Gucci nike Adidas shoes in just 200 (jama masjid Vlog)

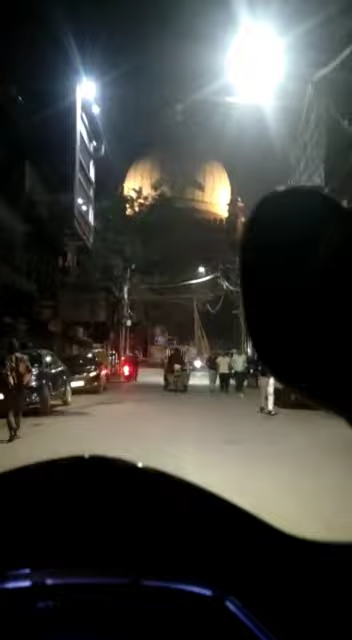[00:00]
भाई लोग आज में आ चुका हूँ जामा मस्जिद पे वो भी स्कूटीस है स्कूटीस आना वो सही एर यहाँ पे क्योंकि ट्रैफिक जाम बहुत होता है इदर